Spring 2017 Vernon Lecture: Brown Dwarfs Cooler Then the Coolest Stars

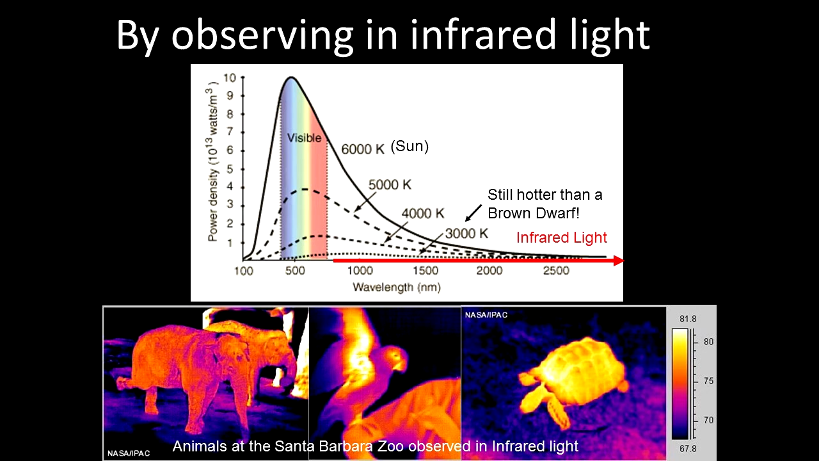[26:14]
And so it's about 6000 Kelvin at the surface. This thermal spectrum of the sun peaks in visible light, in the visible rainbow that our eyes are sensitive to, and that our Earth's atmosphere is transparent to, which probably neither of those things are coincidence. And they're definitely very handy for us. And you can see, as we go to cooler and cooler temperatures, the curve decreases overall.